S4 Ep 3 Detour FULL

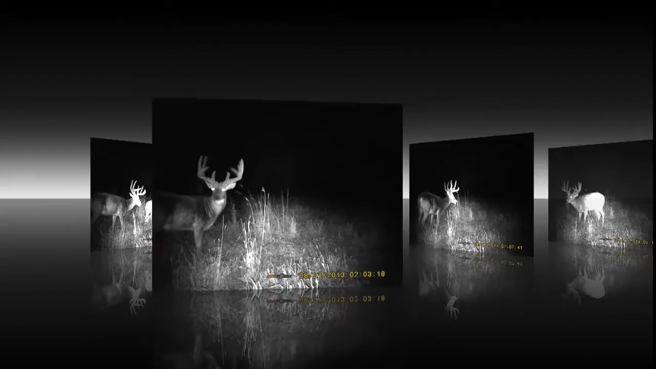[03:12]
And he'd been in the area for years and we felt that this would be the year to try and line up on him. Now set up and ready, it's October before it's time for Jason to get in and hunt the big nine.
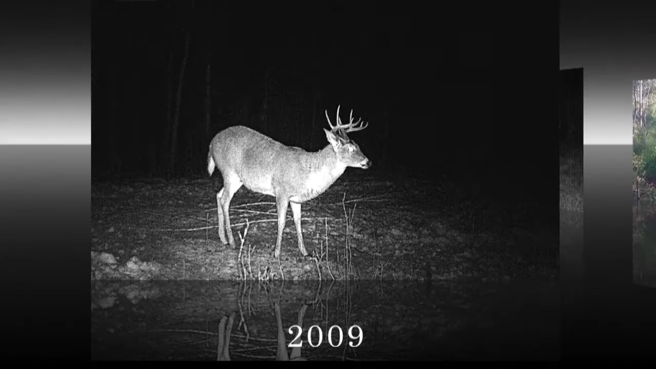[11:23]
Cam had been getting footage and trail camera photos of the heavy 5x5 since 2009, and we'd film the deer with Cam in 2012,